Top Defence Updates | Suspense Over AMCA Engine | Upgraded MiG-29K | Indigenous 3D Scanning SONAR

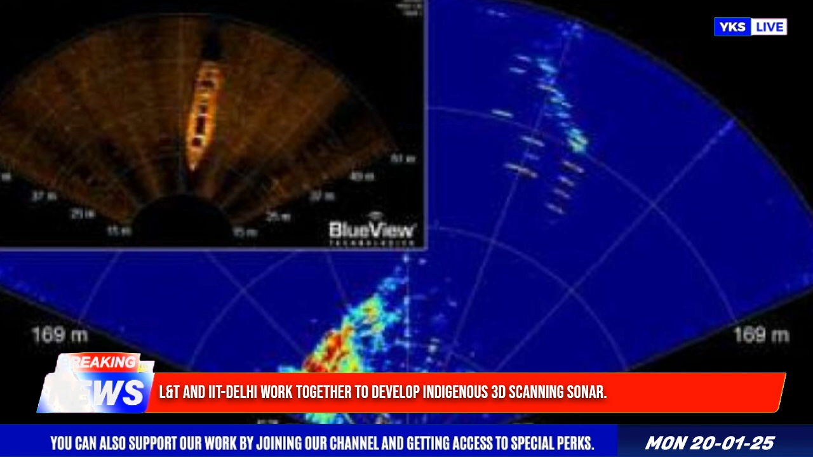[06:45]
mapping, and navigation, which are critical for industries such as defense, oil and gas, and marine research.
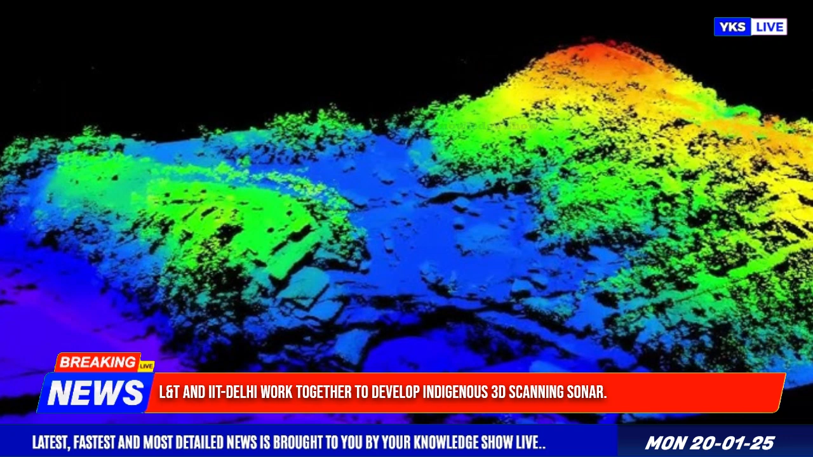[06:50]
In addition to hardware development,
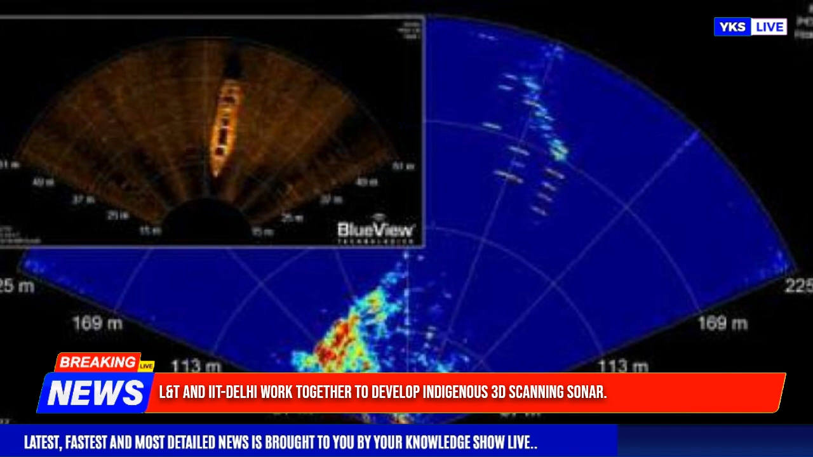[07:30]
particularly in murky waters where optical systems may be ineffective.
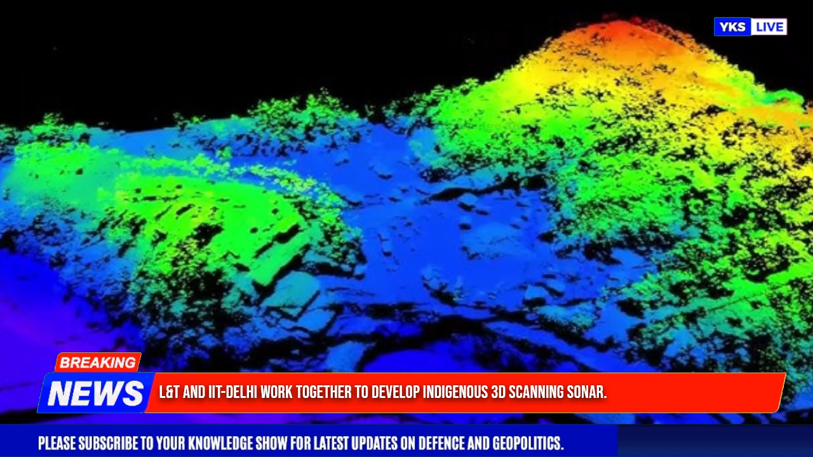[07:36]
It will also be integrated with autonomous underwater vehicles from L&T for autonomous operation in challenging underwater environments. The development process includes rigorous testing, starting in controlled settings at IIT Delhi's underwater tank,